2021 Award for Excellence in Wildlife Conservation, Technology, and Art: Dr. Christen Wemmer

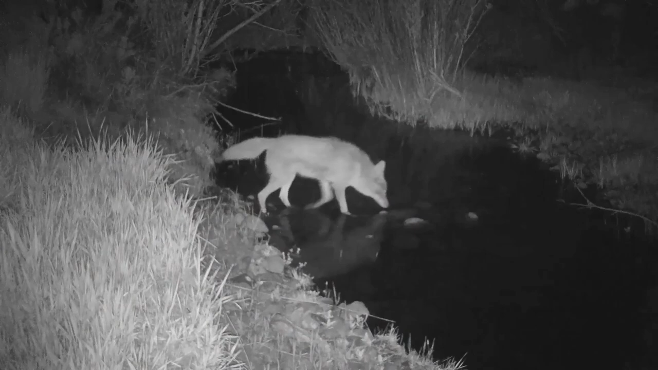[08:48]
When the weather's mild, critters cross the creek without hesitation, day and night. But it's different in snow.
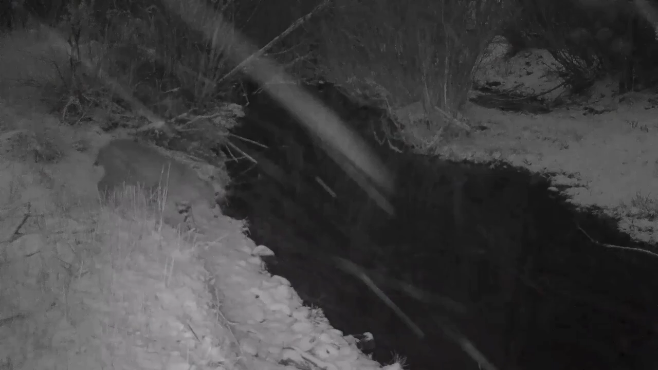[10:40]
And that's exactly what she did on a cold, snowy night when she sailed across the creek like an Olympian.
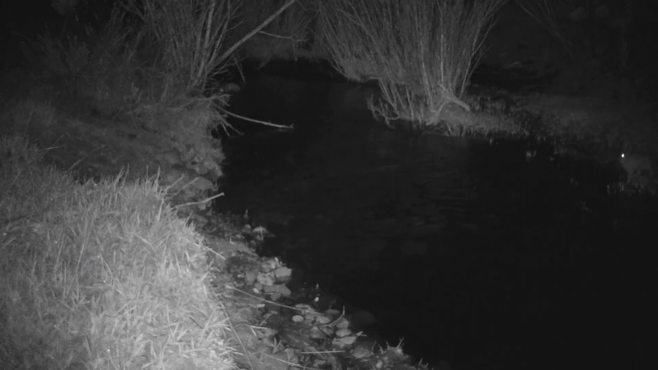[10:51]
But the bravest of all was Bugsy, the black-tailed jackrabbit. He could have cleared that creek on the run, but he launched from a standing start. And he wasn't a wuss about getting wet feet.